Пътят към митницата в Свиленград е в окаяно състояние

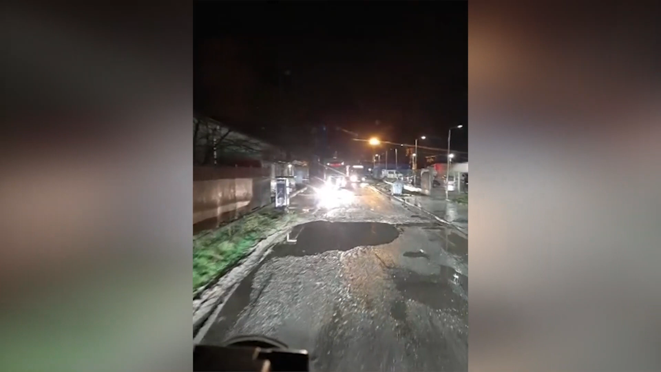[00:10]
Така изглежда пътя за камиони, който води и към митницата в Свиленград.